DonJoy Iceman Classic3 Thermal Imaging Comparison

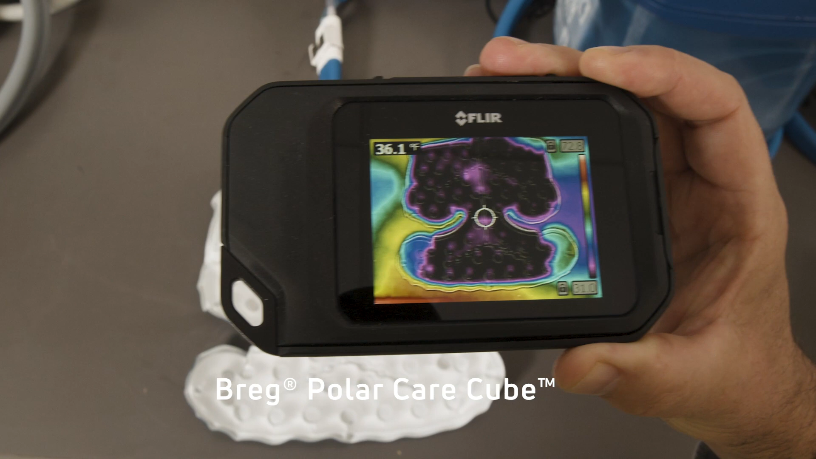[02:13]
On screen: spot 36.1°F
Consistent with the five minute and one hour marks,
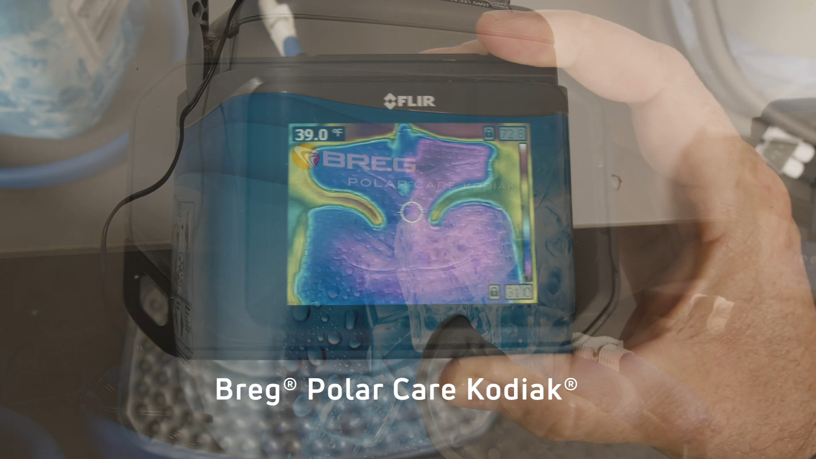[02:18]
On screen: spot 39.0°F
the Bregg Kodiak pad shows temperature variation at water entry and exit points.